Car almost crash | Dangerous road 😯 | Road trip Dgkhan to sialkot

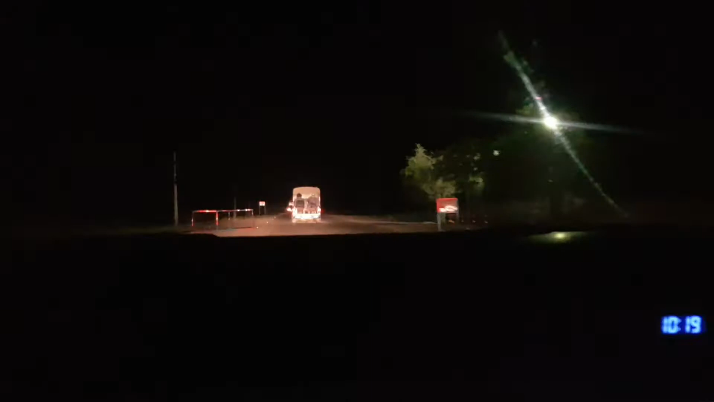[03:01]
तो अब फाइनली हम निकल चुके हैं, ये देख सकते हैं आप, आगे आगे सिक्योरिटी जा रही है, उसके पीछे हम हैं, तो ऐसे ही पूरा कॉन्वे जा रहा है,